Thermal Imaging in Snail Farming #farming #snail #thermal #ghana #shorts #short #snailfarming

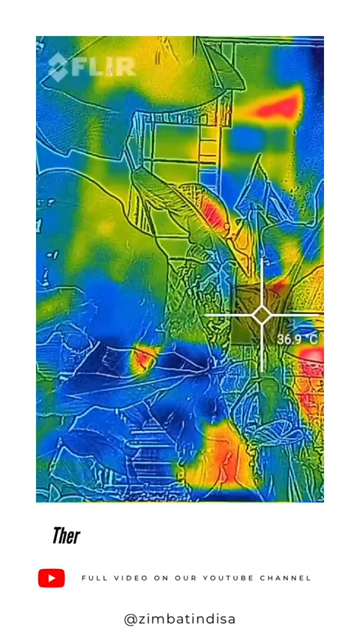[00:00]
On screen: spot 36.9°C
Firstly, I would like to explain exactly what the FLIRLEPTON 2.5 thermal imaging camera is to you guys. It is a device that can detect and display the temperature of objects and the environment. It works by capturing infrared energy.
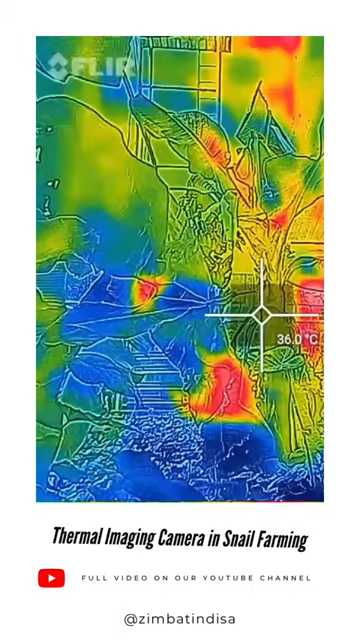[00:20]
On screen: spot 36.0°C
This is a type of energy emitted by all objects and converting
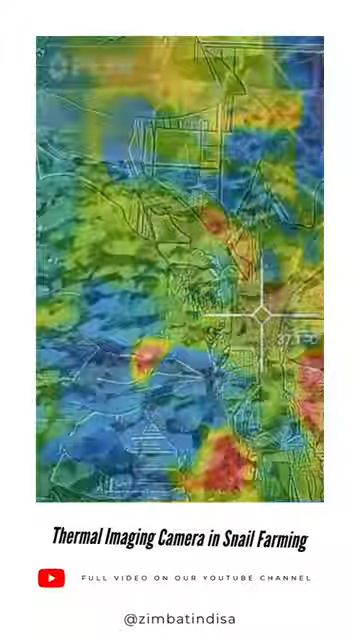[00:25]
it into an image that can be viewed on a screen.